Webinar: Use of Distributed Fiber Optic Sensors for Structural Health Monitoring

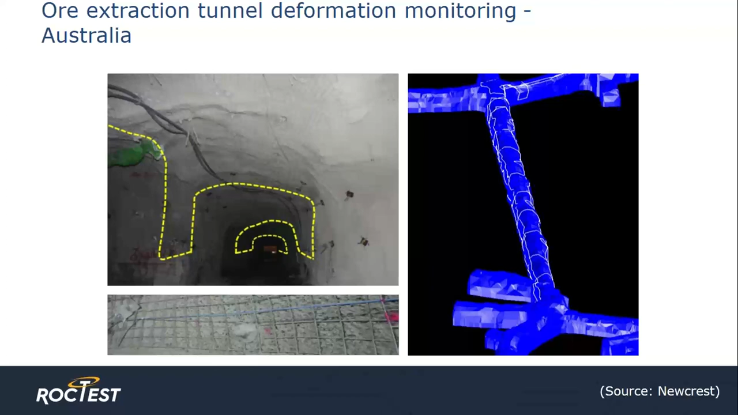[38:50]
facilitate proper orientation behind the lining. The layout of the fiber can be seen as the white lines on the 3D blue tunnel rendering on the right. After installation, the cable was covered by a shotcrete liner. The next project is a platinum mine in South Africa.